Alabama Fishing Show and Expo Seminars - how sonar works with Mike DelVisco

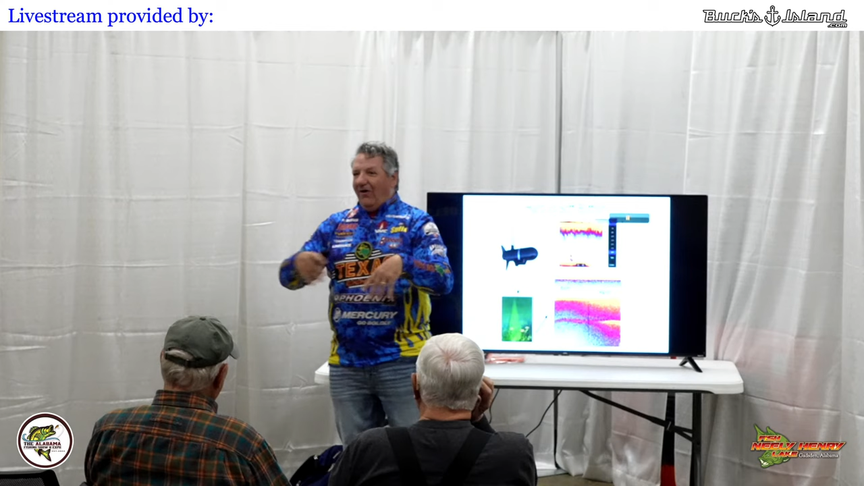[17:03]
All these things look different on your screen. Excuse me.
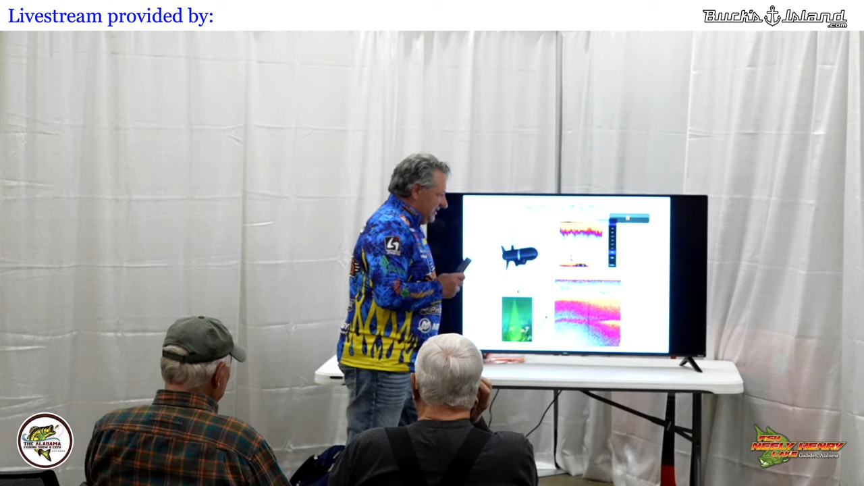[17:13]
And there's one adjustment that you can make on every single unit that will make this look a little bit better. And what's happened is that sonar is sending a pulse down in the water. The softer bottom absorbs the sonar and makes a straight yellow line. The hard bottom repels it and will make either a thicker
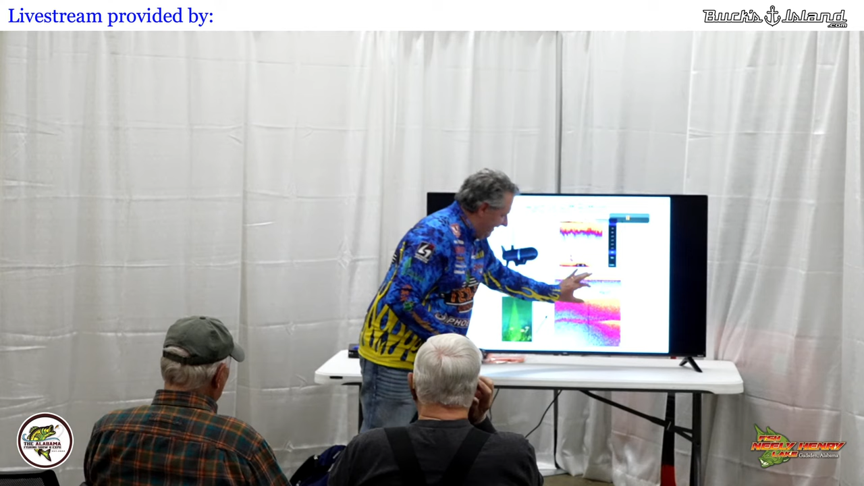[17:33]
yellow line, or what I want to do is I want to make some red on top of that.
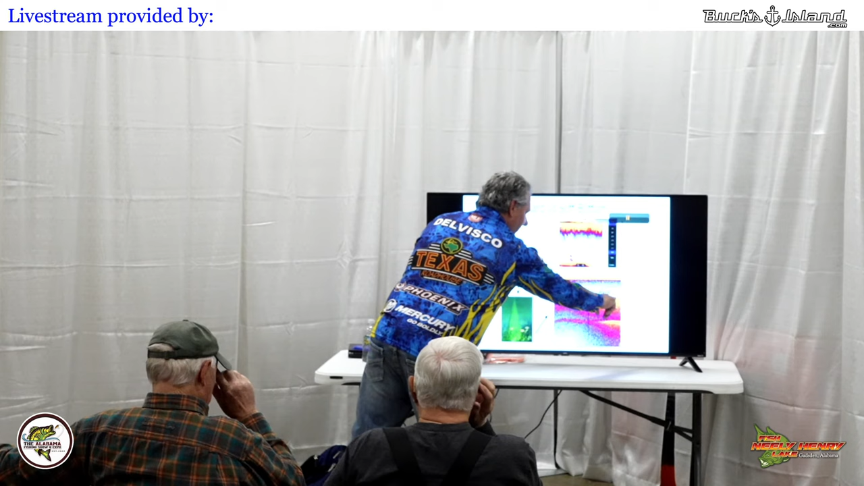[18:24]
And that's what we're trying to do, because that's one little rock right there. That also has a very good bearing on
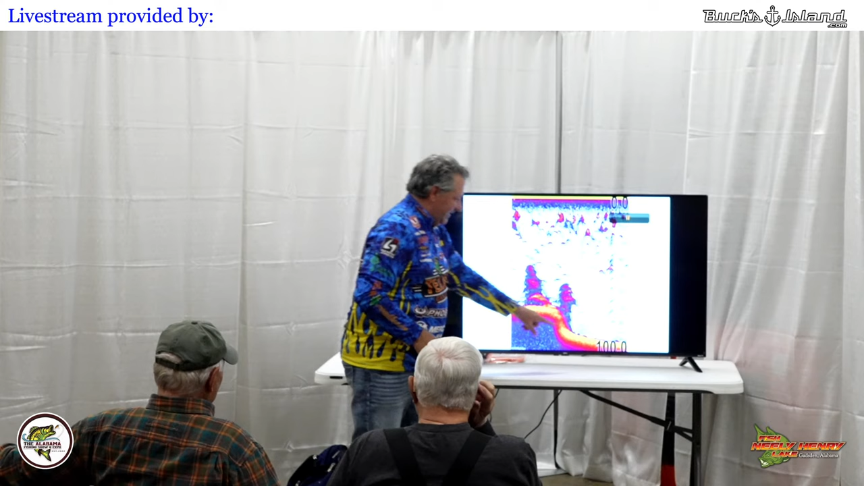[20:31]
Crappie are typically blotchy and red. You know, red marks, blotchy red marks. Stripers are usually noodly, like a bunch of noodles on your screen. Bass are typically 3, 4, 5 little marks like that. These could be carp or something. Those are really big red marks. But one thing
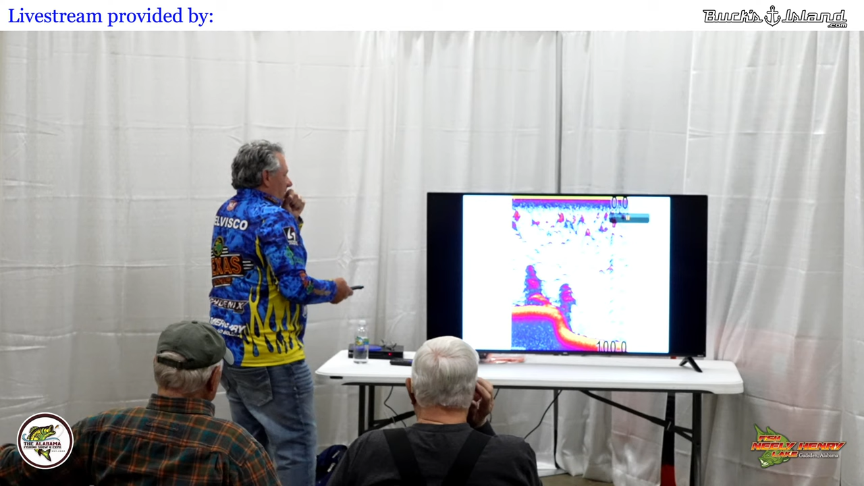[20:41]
to realize is that they're not always going to arch on your screen. And again, it doesn't matter what brand machine you have, how old it was, sonar works this way.
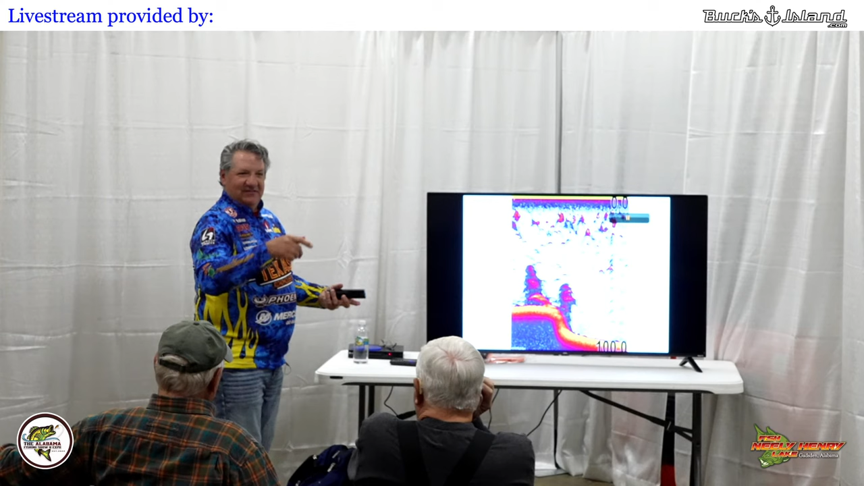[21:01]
the transducer moves, the transducer goes over the fish does that. That's how it arches. It's how it did it 40 years ago in that tournament, it's how it does it now.
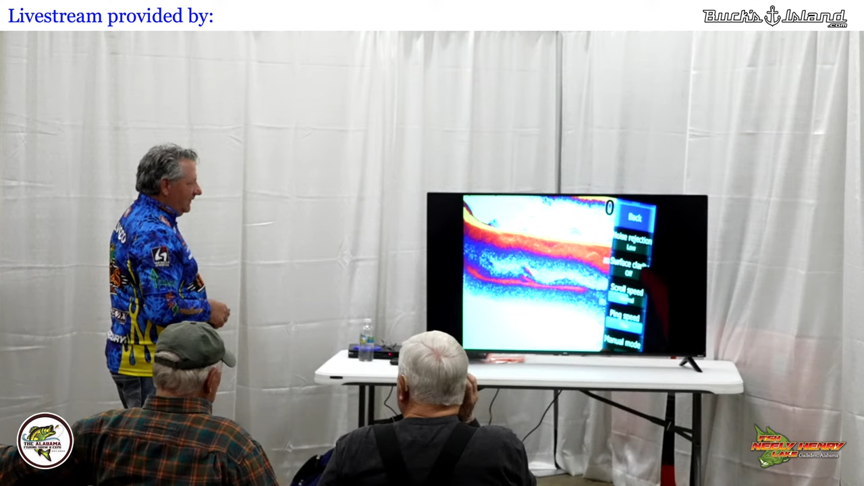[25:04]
And depending upon what unit you're talking about, Garmin calls it gain and Hummingbird and Lowrance call it sensitivity. I want to adjust up or down so that I'm able to separate my bottom from my cover from my fish. And this is a 20-foot deep flat on Kentucky Lake, pretty flat,
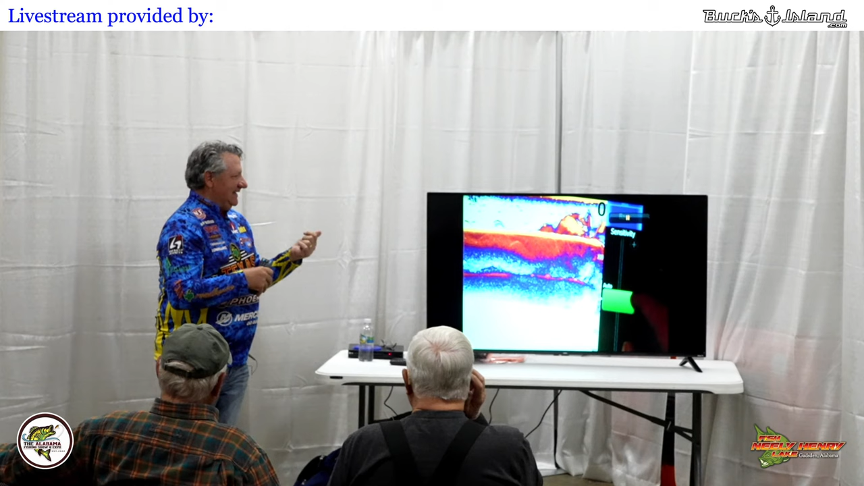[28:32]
Going back to how I set that color line, I see more red in the smaller brush pile because it's more compact, more dense. I don't have a lot of space around there to see anything else. This bigger one, which comes up off the bottom about 8 or 10 feet, think about a brush pile that had been in there a long time, or maybe the, you know, all the branches are kind of separated a little bit. Now, you know, bear in mind this is 2D sonar, not downscan, which you would see every single branch.
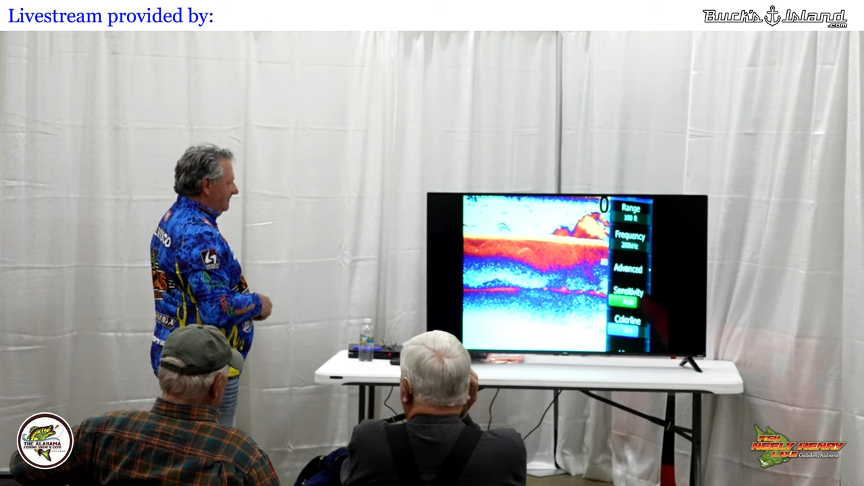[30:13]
That is what a rock pile looks like. Color line set right. You can almost see each individual rock on 2D sonar. I don't see a fish on there, by the way, so not fishing it today, but that's just an underwater rock pile out here on the end. You can see almost every single boulder.